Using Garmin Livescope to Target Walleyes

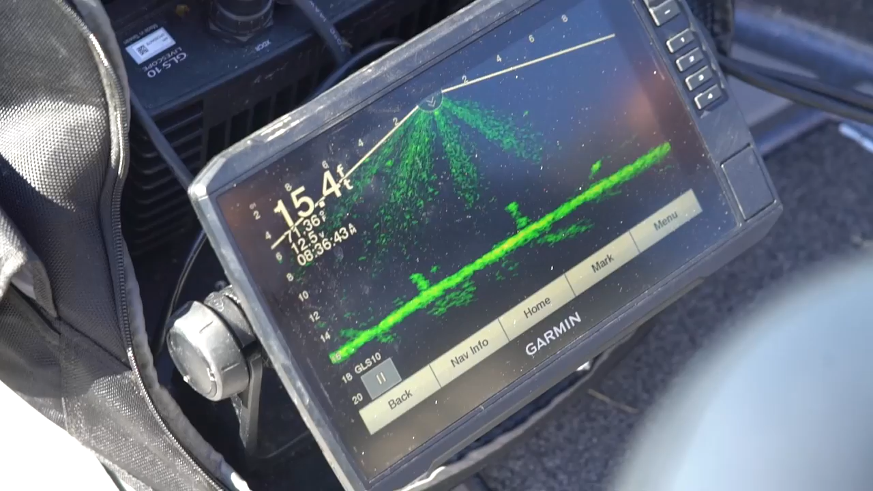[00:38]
On screen: depth 15.4 ft
I've got my, of course, my panoptics in the back here.
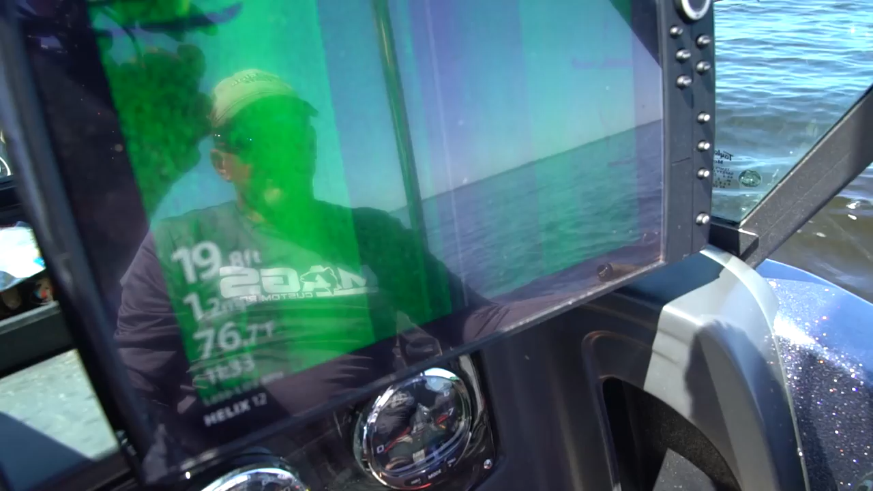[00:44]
And I've got my side imaging. So when you kind of look at all three of them units, it really helps you to kind of dissect these big bodies of water.
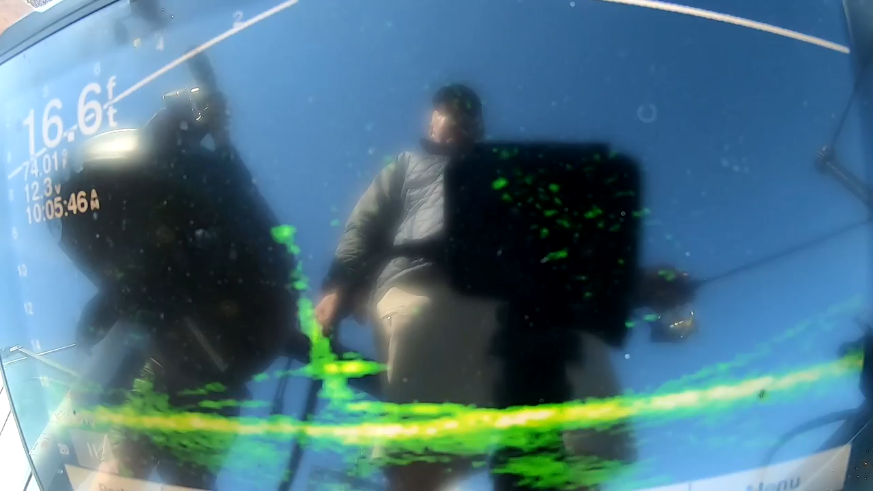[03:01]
On screen: depth 16.6 ft
So we've covered quite a few spots already that we haven't seen a lot of fish. So it's nice, though, to use the electronics and see that you have fish that are actually active.
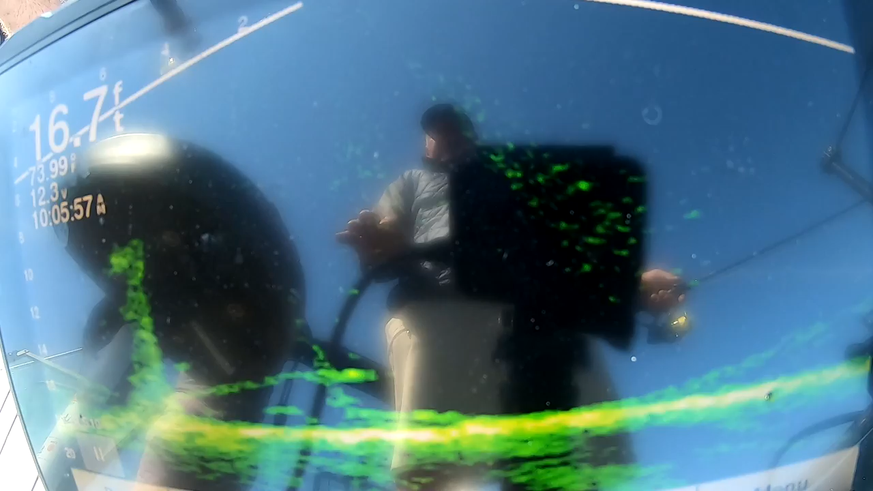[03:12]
On screen: depth 16.7 ft
And you can see how, like, right now I'm jigging through the trees and how some of these fish are coming right out of the trees. This one's all over it. See him right now? See that fish right there, right next to that tree?